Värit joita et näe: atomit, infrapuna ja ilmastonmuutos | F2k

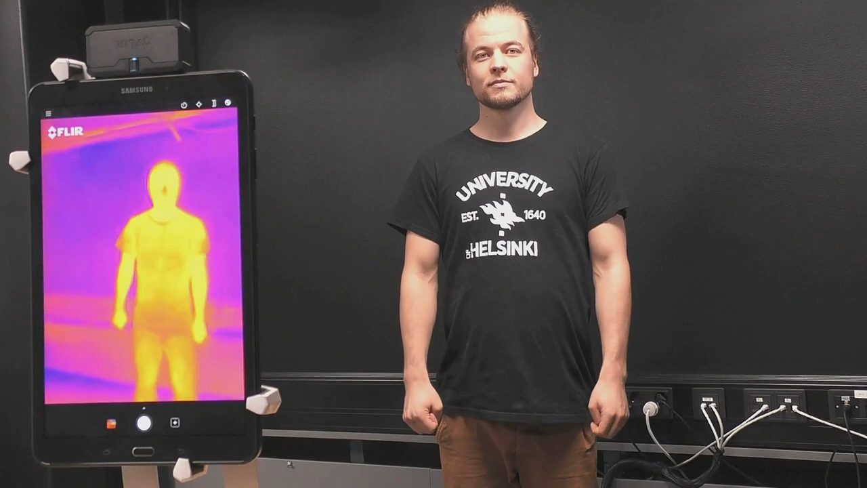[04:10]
Koska mä oon seinään lämpimämpi, musta tulee erilaisia aaltoja kuin seinästä. Kamera huomaa tämän ja piirtää meidät sitten eri värisinä.